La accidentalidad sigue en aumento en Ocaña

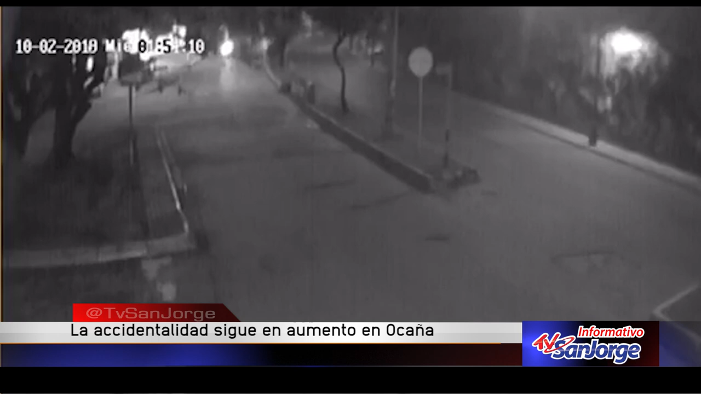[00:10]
En horas de la madrugada de este miércoles, un nuevo accidente vial se presentó en cercanías al sector del 1 de mayo, el cual quedó registrado en cámara de seguridad instalada por un vecino del sector. En esta, se evidencia que el exceso de velocidad y la imprudencia a la hora de conducir fueron las causales de este hecho en el cual el conductor del automóvil pierde el control del mismo, dando algunas volteretas en la vía principal.